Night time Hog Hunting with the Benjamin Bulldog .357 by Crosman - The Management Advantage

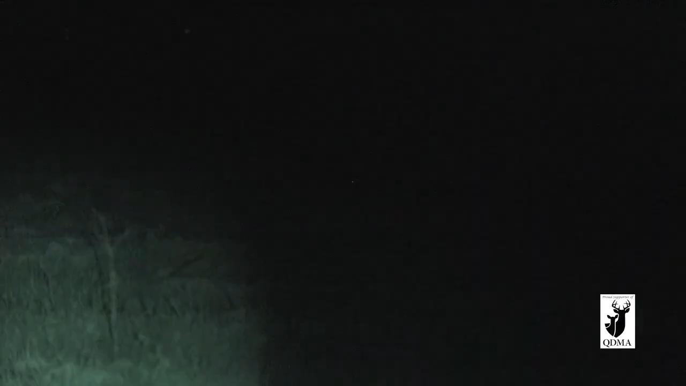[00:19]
To the right Yeah right there To the right Up a little bit There you go
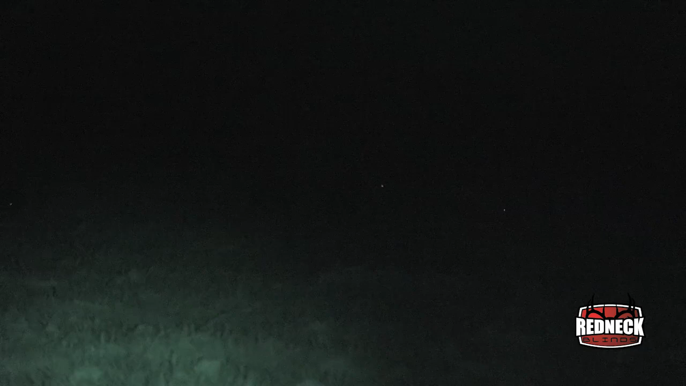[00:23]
Sum from the Just one of the dogs It's coming right Huh
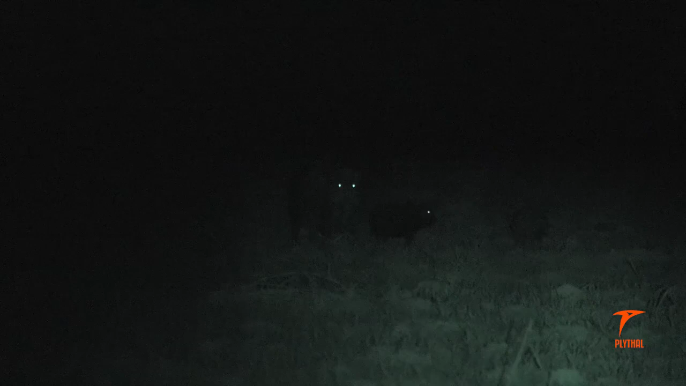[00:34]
Got 2 little pigs running on to right Your left Okay
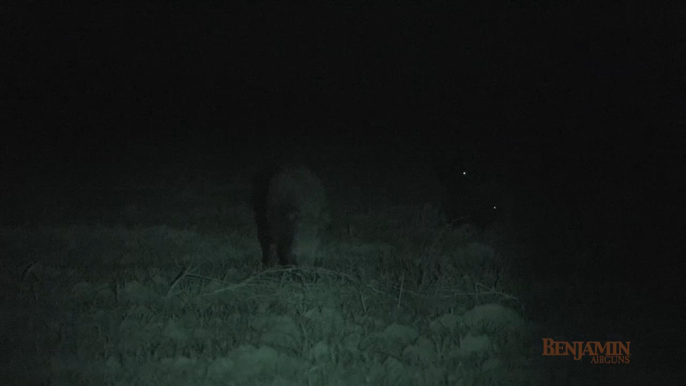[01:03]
Make sure if you think she's close enough.
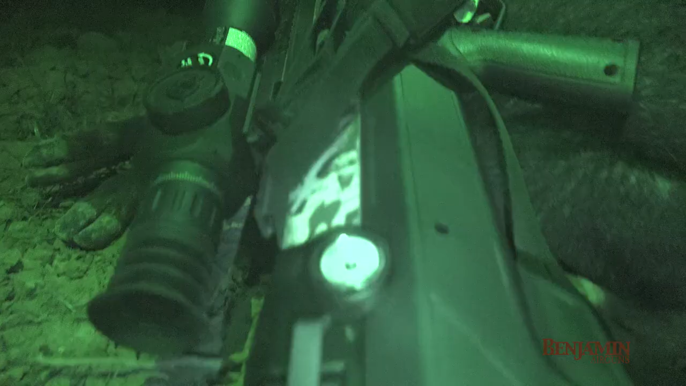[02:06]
So we got the bulldog, put a night vision scope on it, got an enhancer on the end.
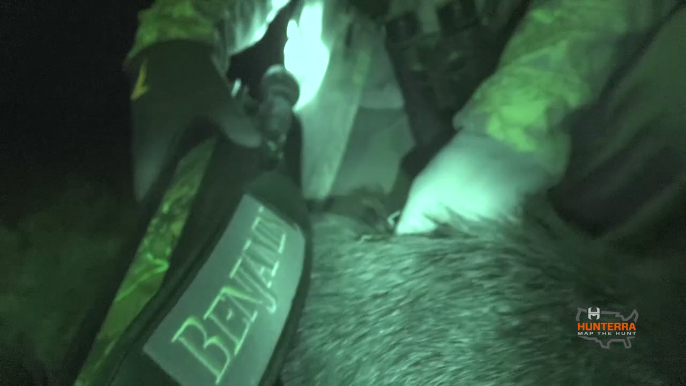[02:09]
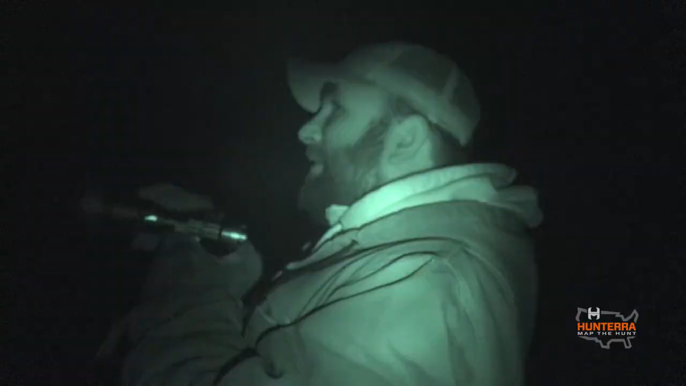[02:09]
Jeff had another enhancer with us over Casey's shoulder. It's the first time we've done it.
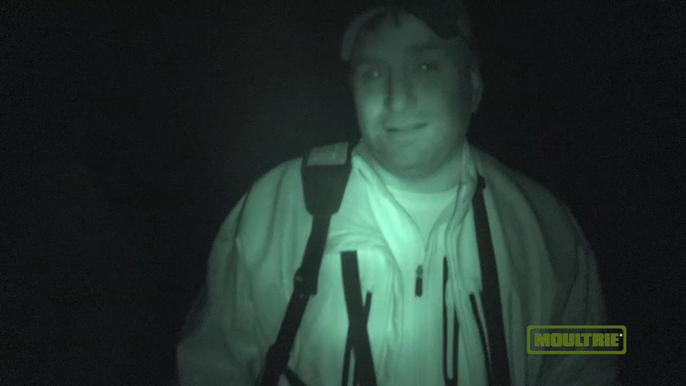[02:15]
Granted, we know this is not management. This is us actually out here having fun.